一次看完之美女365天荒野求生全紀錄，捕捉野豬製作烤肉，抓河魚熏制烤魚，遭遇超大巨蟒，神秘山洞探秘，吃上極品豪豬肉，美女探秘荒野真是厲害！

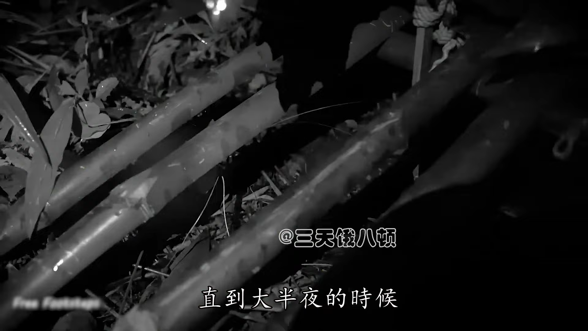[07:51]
到大半夜的时候周围的一响惊动了浅睡的大美大美透过树枝间的
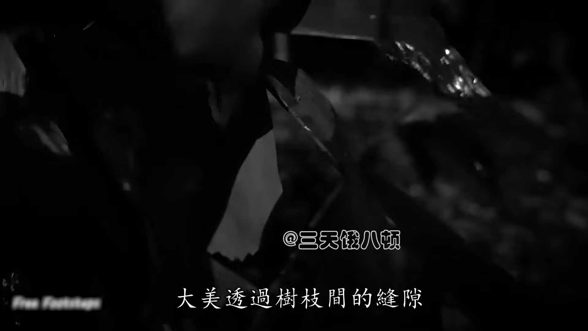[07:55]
缝隙小心翼翼地向着外面看了过去随着画面放大一道若隐若现的身影
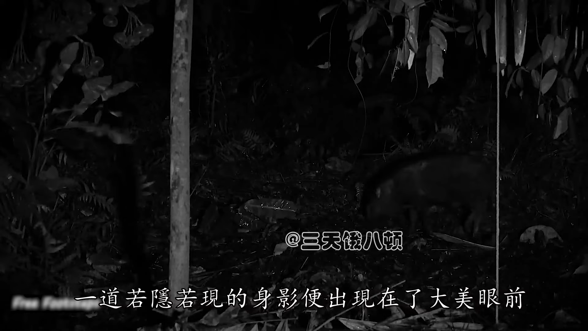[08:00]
便出现在了大美眼前大美等待已久的大野猪总算是出现了此时的大美也是紧张无比时刻注意着野猪的位置等待着野猪进入到逐渐陷阱处或者辅助陷阱的打击范围内而当野猪在两者之间时大美快速地按下了辅助陷阱的触发装置辅助装置瞬间便会触发随后逐渐陷阱也是快速地落了下去很显然逐渐陷阱是野猪触发的见此状的大美则是提着打野刀小心翼翼地冲了上去这个过程一定要小心毕竟万一野猪没凉透
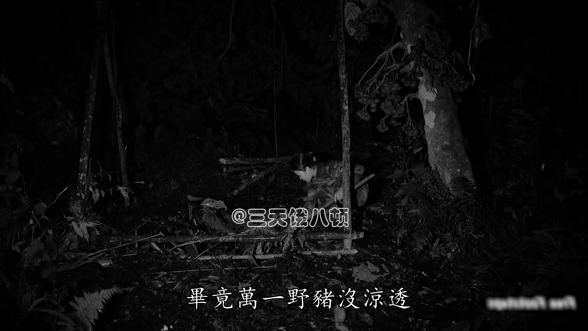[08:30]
突然间对着大美发起反扑可是极其危险的感受到下方的动静很小后大美便开始将配重石块等物件撤走最后将整个竹剑陷阱给搬开
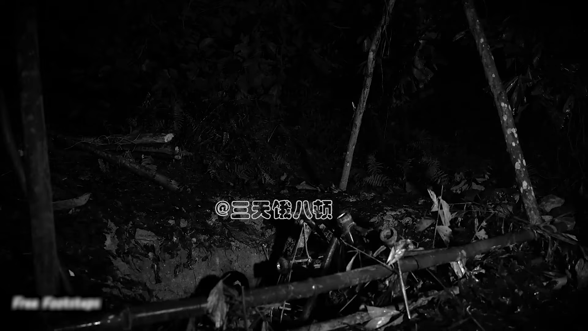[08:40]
这才算是将狗带了的大野猪给拿了出来回到庇护所后已经是后半夜了大美放好野猪便睡了过去